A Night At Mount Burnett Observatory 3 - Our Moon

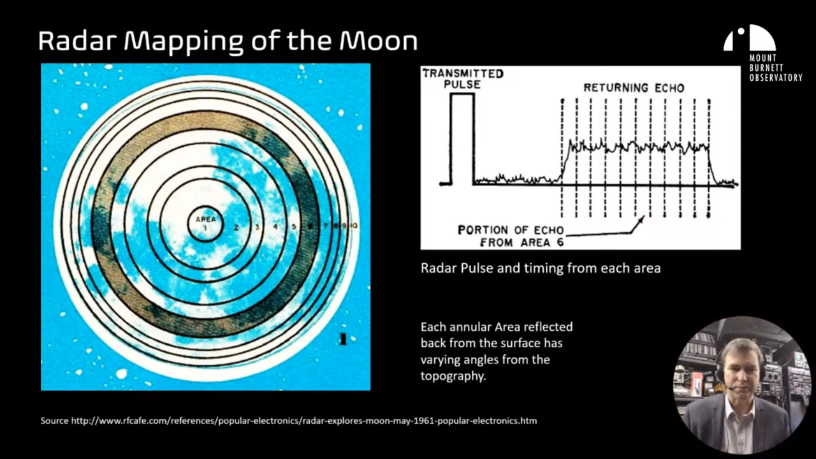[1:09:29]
How do we get other information? Now this extra information can come from something called the Doppler shift. The moon, as it rotates around the Earth, it has an effect on the reflected radar signal. Now, as the moon slowly rotates, it has an approaching side and a receding side, which is shown by this diagram. This is the approaching side, it's a receding side. And what happens is that the approaching side, the pulse reflected will be shifted slightly higher in frequency. And on the receding side, it'll be reflected back at a slightly lower frequency.
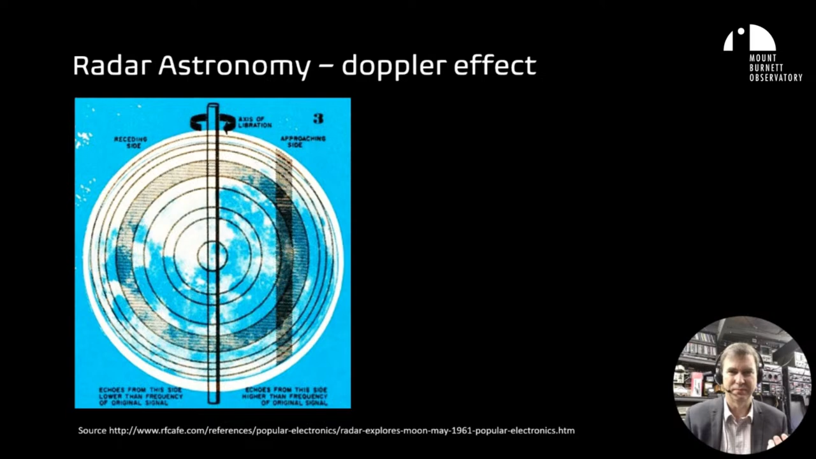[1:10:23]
And so this means that you can tell some information about how far away that the pulse is coming from center. And so that means you can decode a plot of the moon's surface. The information contained in the radar pulse can be deconvolved into a 2D image map. The adjacent image was taken by the Millstone radar in the United States in 1960. Each line's been scaled or normalized, and that's because you'll get less reflection right off the edges of the moon. And the vertical peaks indicate the amount of signal. So it requires a bit of imagination and squinting to see an image of the moon, but I can't really make Copernicus out here, but it's a real image,
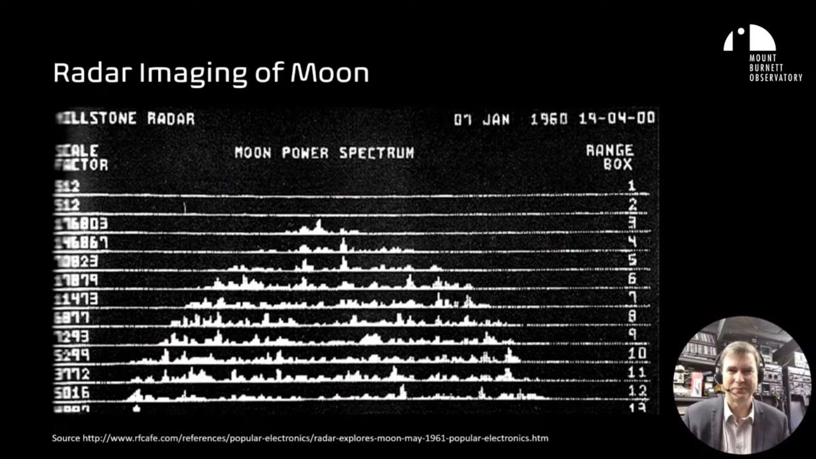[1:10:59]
but it's just not what we're used to seeing. However, in the 1950s and 60s, several improvements were made with the technology of radio astronomy.
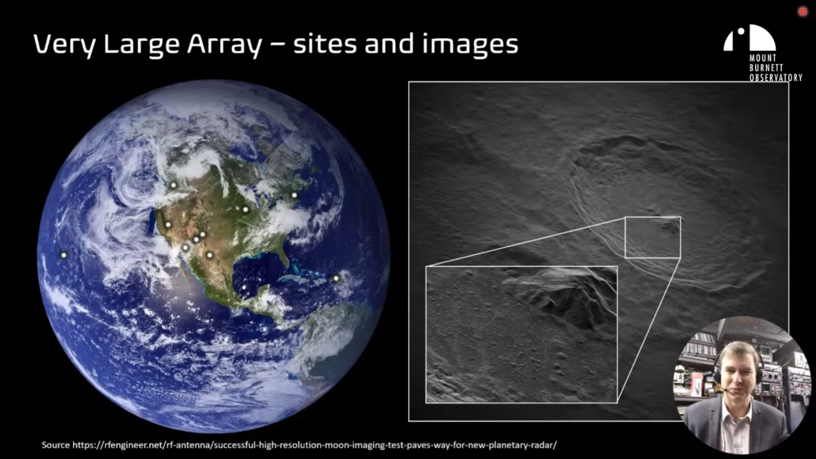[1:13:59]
So we can actually look here at the Tycho crater, and it's amazing the resolution that you can get down to. In conclusion, the moon has been a challenging object for radio astronomers to image. Unlike stars that emit massive amounts of energy, the moon is a low temperature emitter. Early attempts utilized energy reflected from high output radar transmitters to build up a simple image of the moon. However, after many decades, radio astronomy has created much better images and can now produce the highest resolution images of the moon that can be taken from the Earth's surface, albeit with a large array of dishes.